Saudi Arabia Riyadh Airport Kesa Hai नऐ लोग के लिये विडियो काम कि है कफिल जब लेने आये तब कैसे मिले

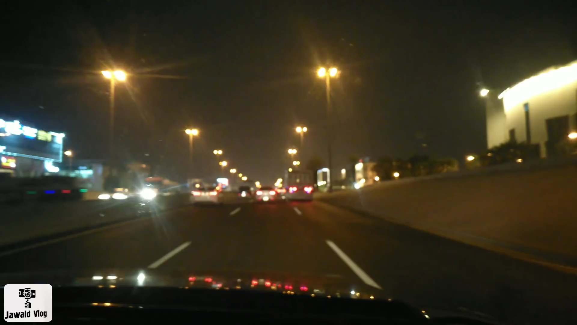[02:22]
लोग को यह एक नंबर रोड है यह दो नंबर रोड है अगे ऑदेख यह तरक
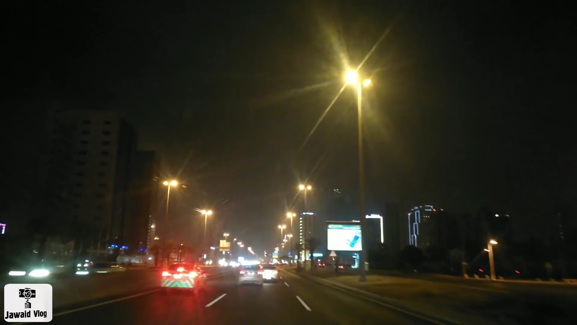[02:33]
की लाइन किधर है अगर आपको निकलना है तो इस पीले लाइन के थुरू आप निकल सकते हैं बाकि देखो हम लोग जा रहे हैं अभी
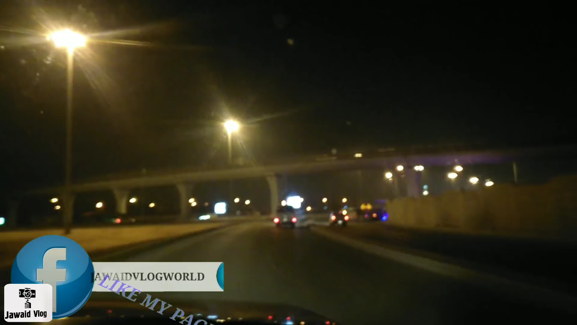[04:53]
अब को मेंननो जाएगा दल किरों यह वाला रोड कि इसमें कैमरा लगा हुआ यह यह रोड है है Its okay is when itывaksim phiجला सकते हैं आपको जिस पर चलाना है इसमें एक नंबर पर चलाना है 2 नंबर चलाना थी नंबर पर चलाना है तो आप चला सकते हो कोई धिक्कत नहीं लेकिन आपको अपना लिमिट पर रहना
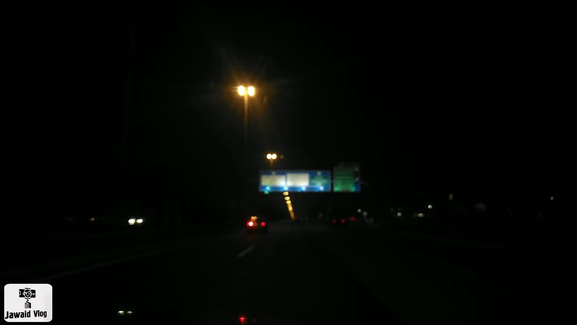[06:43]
है यह यह त्वादर गिया है तो सिदह सिदह जाते रहेंगे ऐसे रोड अnityब देख लो कौने में चलेगी
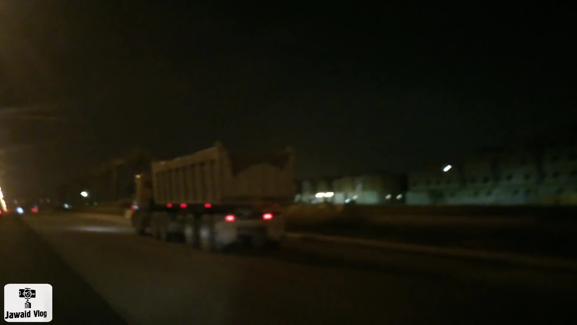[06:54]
उन ले Leo a लाइन जो है जो है इस्थ है को श् научने नहीं दॉझम आ सकता अगर बीच में आ गया तन नहीं से चलान हो जाएगा है सबसे महंगा चलान है उन लोग का
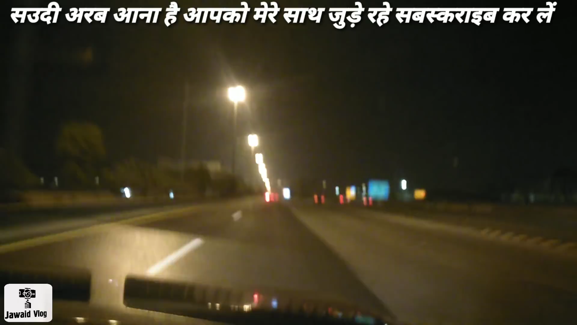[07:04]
बागे भाई गाड़ी चला रहे हैं यह देख लो जमाल भाई ऐसा नहीं रोड खाली है यह सिर्फ रात में खाली है रात दुपहर में आएंगे तो यह पूरी भीड़ रहती है पूरा आपको तो एक नंबर दो नंबर चार नंबर किया कोई लाइन खाली नहीं मिलेगा एक द
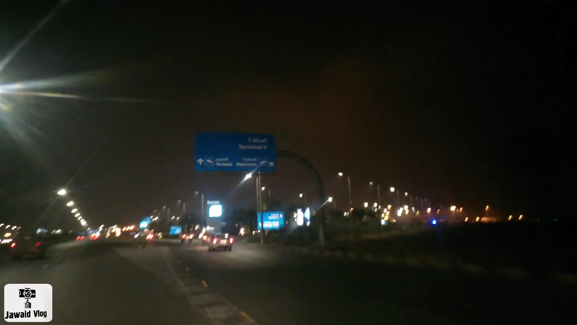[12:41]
पहुच चुके हैं यहां पर से तीन चार्क तीन पिलोमेटर रहे रहे रहे रहें कि तर्मियल फाइब की तरफ है डोमेश्टिक रिपोट की तरह लगाता है यह को लिखा हुआ बोड में और हम लोग सीजा जाएंगे तो वन टू थ्री फोर आ जाएगा तो पहर का सीन होता त